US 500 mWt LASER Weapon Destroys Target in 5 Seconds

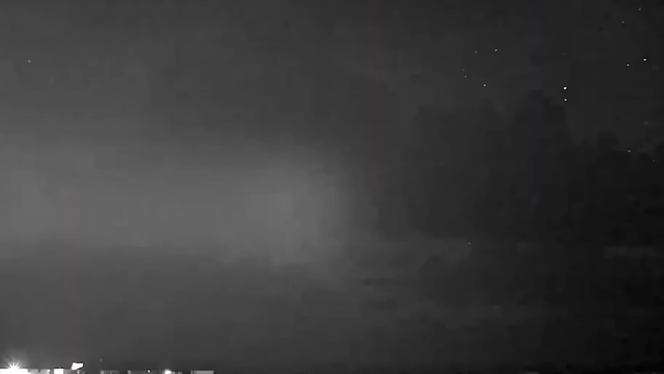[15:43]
it's potentially a game changer for air defense says the video which shows a bright laser beam piercing the night sky over a training range in the